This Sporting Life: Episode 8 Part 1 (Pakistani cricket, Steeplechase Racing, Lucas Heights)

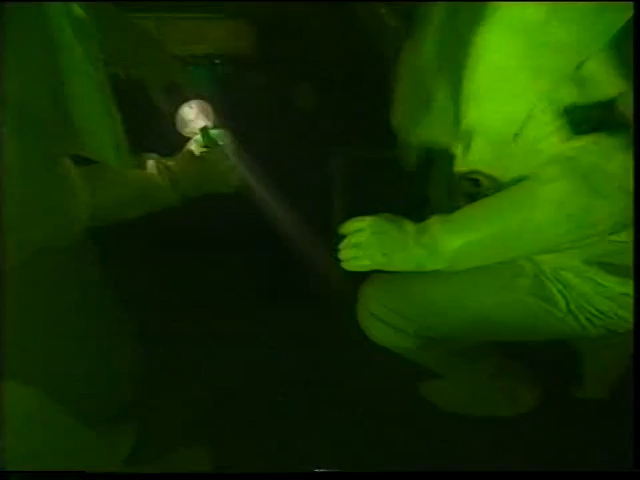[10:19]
It's still glowing absolutely green. And in there, Roy's going in. Careful, Roy.